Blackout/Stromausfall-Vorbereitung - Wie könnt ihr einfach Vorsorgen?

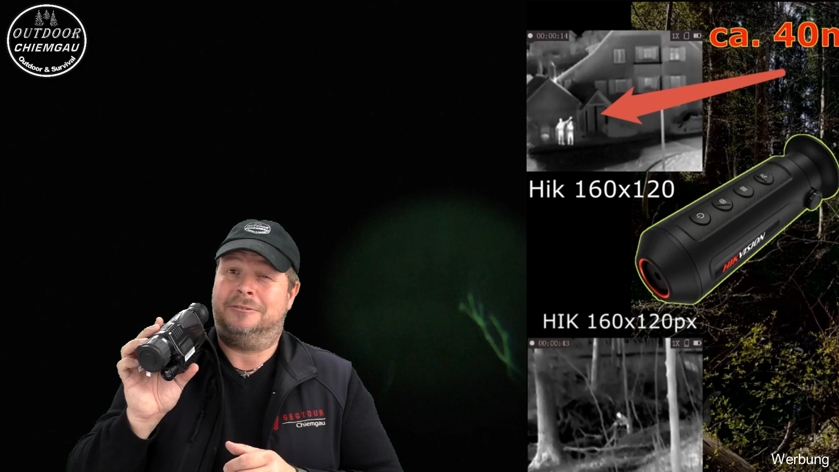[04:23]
Und das kann in einer Krise richtig wertvoll sein. Wenn ich schon sehe, wenn lang vorher einer schon in der Straße daherkommt und der sieht aber mich nicht,
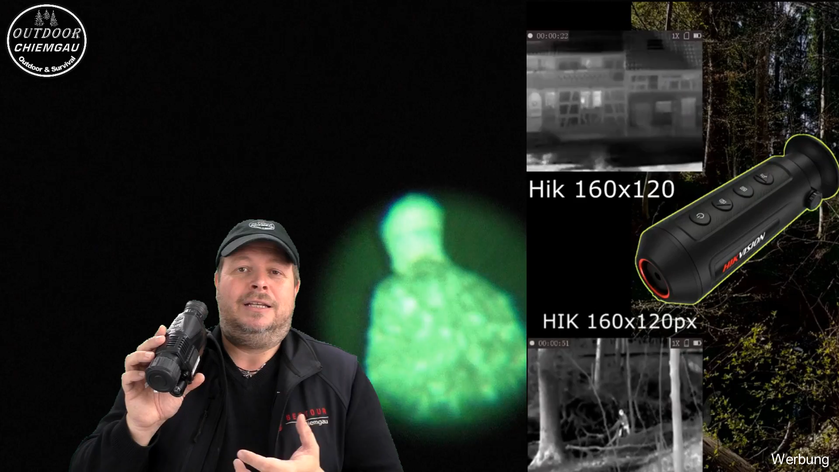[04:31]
weil ich keinen Taschenlampenschein nicht habe, kann mein Leben retten.